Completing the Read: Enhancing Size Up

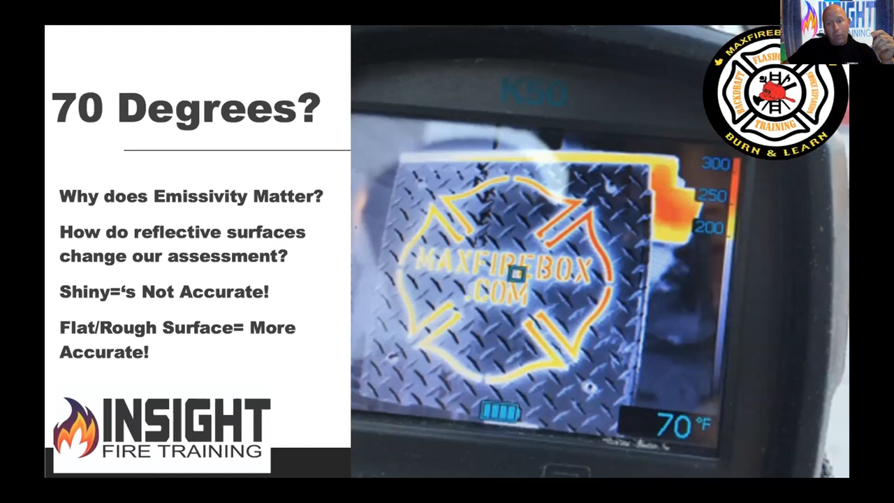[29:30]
On screen: spot 70°F
But then there's a lot of shiny things too. So if you read to spot temperature, you're in trouble. So you wouldn't put your hand on the side of a shiny pot when the water's boiling. Your camera's going to tell you the side of that shiny pot is close to the room temperature because it's reflecting that energy back because it's a lower emissivity object, just like low E windows are. The other reason we get in trouble with the camera is we do the following. We scan left to right really fast and think the camera's supposed to catch up. This firefighter misses the burn room. Notice when he does.
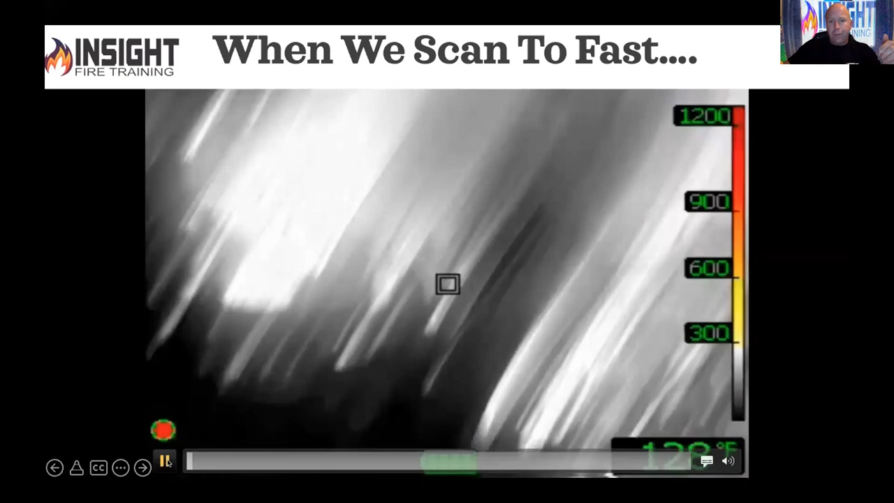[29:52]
It's eight seconds long. Keeps right on rocking.
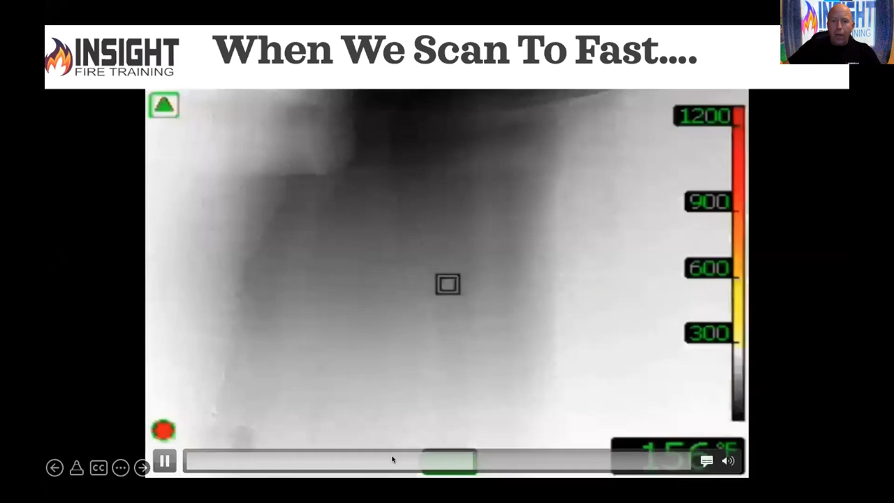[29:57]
Anybody happen to notice when he missed the burn room or the fire room? It's a real structure fire. Let's do it again.
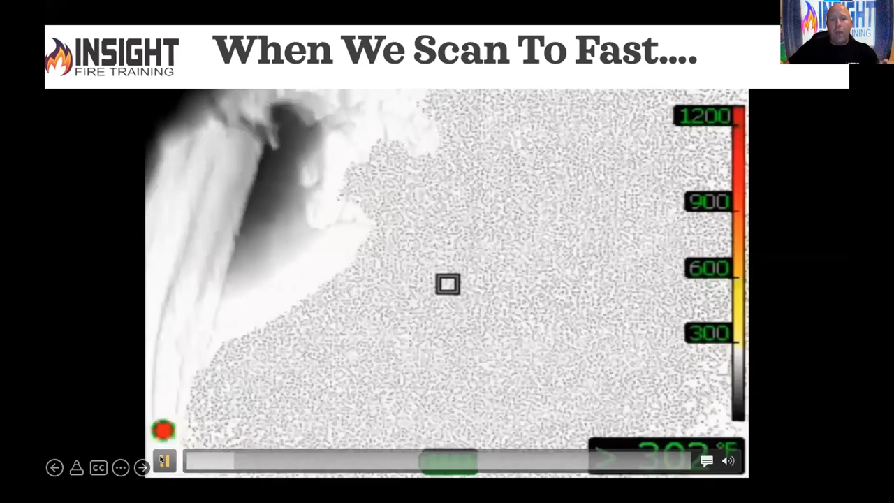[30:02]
Camera freezes. That's when we should freeze. Triangle engages. He kept scanning. Back it up right there. And then we went too fast. So what are we lacking here? Patience. It's a device and it needs time to switch just like your eyes. If you step out of a dark room into the bright sunshine, you go, ah, you have a startle effect.
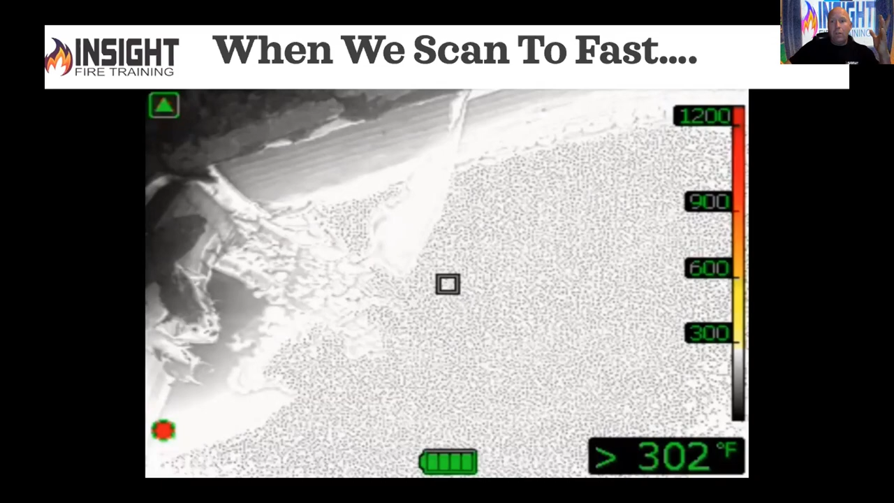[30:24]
On screen: spot 302°F
Most of these cameras take a second, sometimes a little less. And in this case, if you go from a cold room to a hot room, watch what the screen does. Firefires will call that white out. Old cameras did that. New ones don't. Watch what happens a second and a half later.
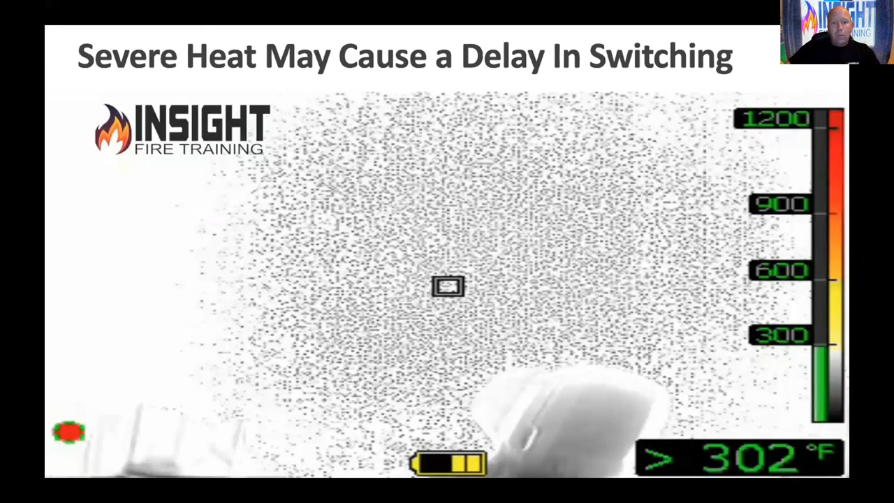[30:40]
Freezes. Screen goes white. Triangle engages. And ooh, that room is warm.
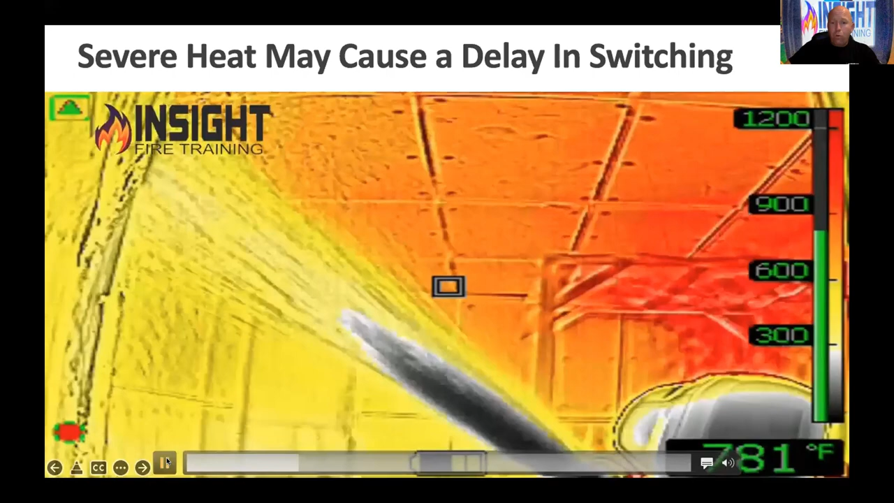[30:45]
On screen: spot 781°F
You don't have to be a level two thermographer like me to say that's hot. Okay.
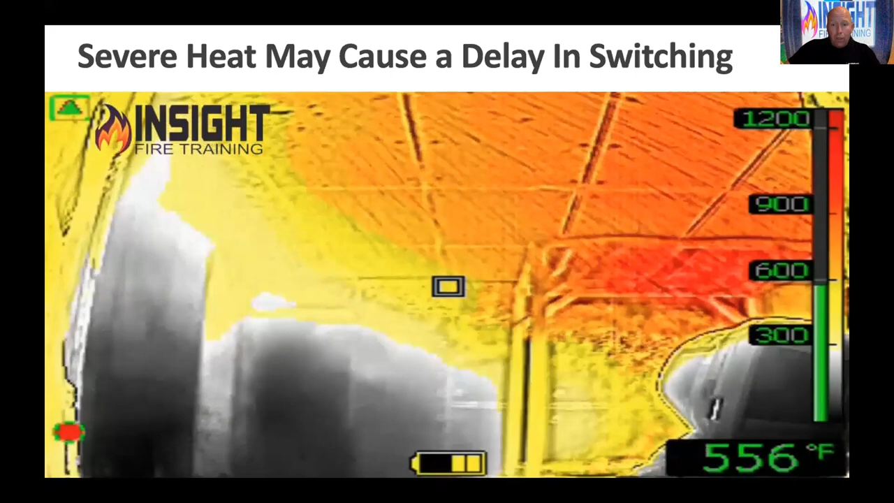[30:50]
On screen: spot 556°F
Look at the edges of my camera. They're turning yellow. That's bad. Okay. Mongo sea heat. That's bad.
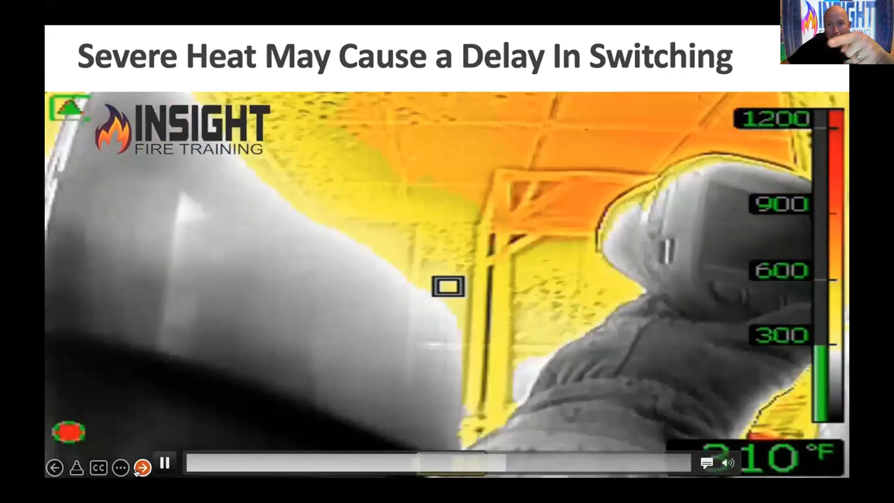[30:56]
Right. So John Dixon, a good friend of mine and brother daily says, Hey, we need some tactical patients here. Your guys and gals should move fast under your direction. You should be calm, cool, collective. As Aaron Field said, we should be like Marvin Gaye. Smooth and used, not Metallica.
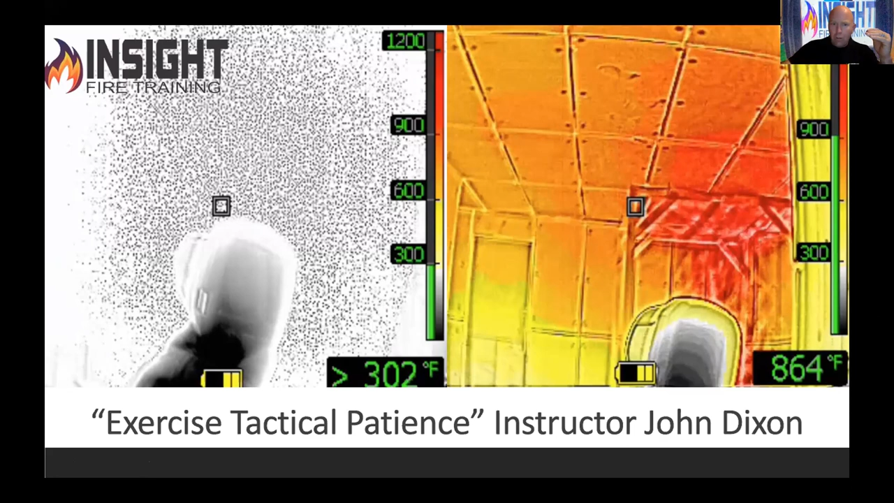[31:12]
Right. So look at, look at the difference in just a second and a half difference. Second and a half. And miss the fire room and bad things can happen. So let's talk about how this can,
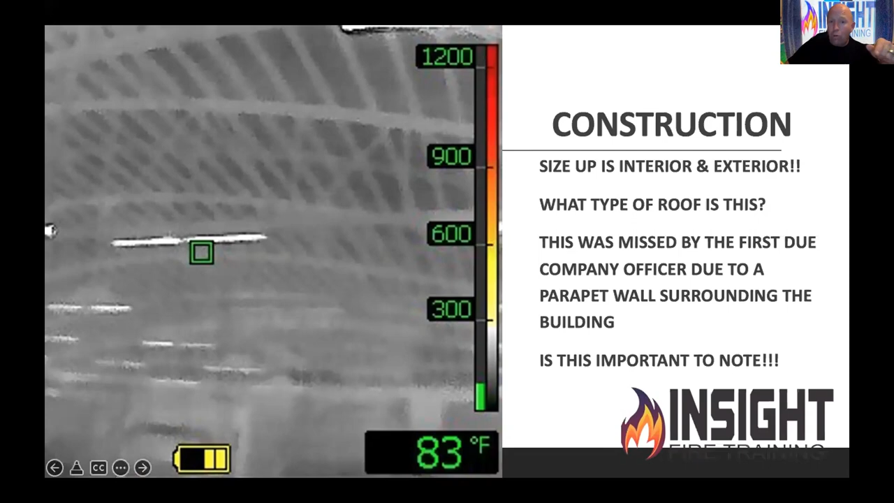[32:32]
On screen: spot 83°F
That's a bowstring truss. That was missed by the first due company officer due to the way the building was renovated. So size up is inside and out, not just what I see outside. Pay attention to what your crews are telling you on the inside too. And if you study Dave Dodson's program, we did a thing for the ISO thing where you added in thermography to it.